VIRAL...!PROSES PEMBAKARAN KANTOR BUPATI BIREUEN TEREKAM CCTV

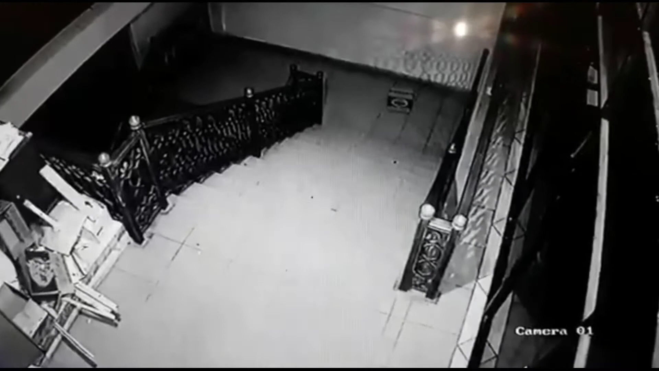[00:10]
Ada juga. Oh. Jam 6. Belum dari kapan? Nah, ini dah. Dan ini dah. 6:04 lah. 6:00 jam 6 pas. Tapi heli. Ke heli pun. Pas heli ada kotak di situ dah.
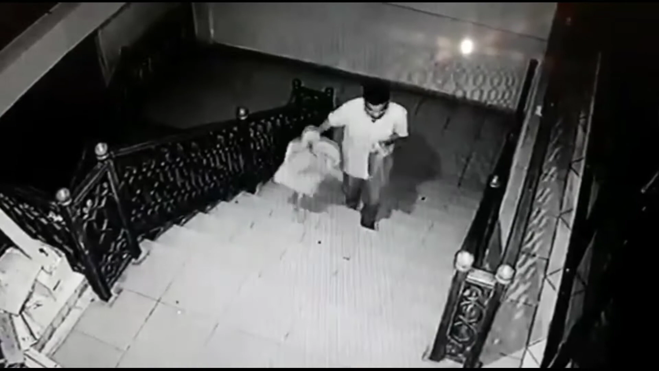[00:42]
Bawa bensinnya. Oh, dilihat. Oh, enggak dibuka. Dilihat. Maskernya apa tuh? Tanya kena. Nanti tanya ke semua SPBU ya, sama bensin siapa yang beli. Ya, kuah. Betul aku ya. Tuh kuah sedang. Betul ya kayak dia bang ini.
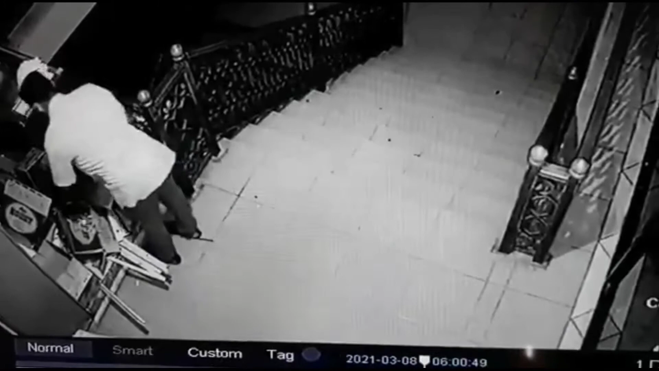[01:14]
Berarti petalit warna biru. BPM kayaknya sih. Siram semua. Pak, kantor BPM bisa dibuka? Dibuka. Dibuka boleh. Ada CCTV nggak di BPM? Maksudnya tidak ada, nggak ada yang hilang. Pakai sarung tangan. Bukan. Di ruangan bawah ada CCTV. Pakai. Iya pakai sarung tangan. Bentuk pernah hilang. Sebelah enggak pakai.